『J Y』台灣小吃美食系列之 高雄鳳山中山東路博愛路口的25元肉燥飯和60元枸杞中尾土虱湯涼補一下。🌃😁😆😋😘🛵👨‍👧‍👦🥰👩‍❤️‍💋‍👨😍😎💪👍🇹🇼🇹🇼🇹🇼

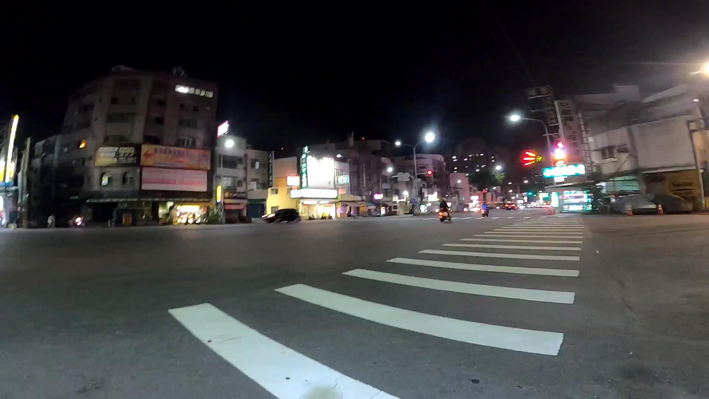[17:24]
山东路跟国外路口。哦，要不要喝汤？好，等一下再去买饮料。